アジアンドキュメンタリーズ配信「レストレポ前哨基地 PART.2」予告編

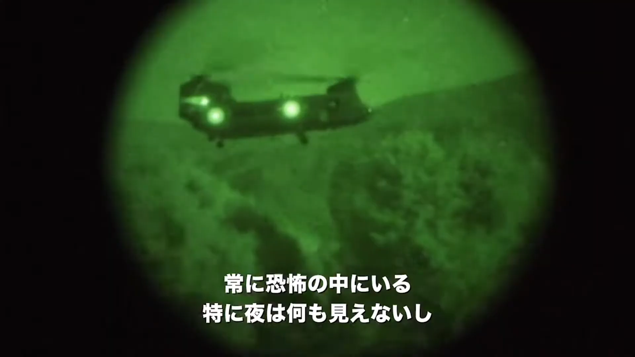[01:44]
The fear is always there, especially at night, when you can't see what's coming at you.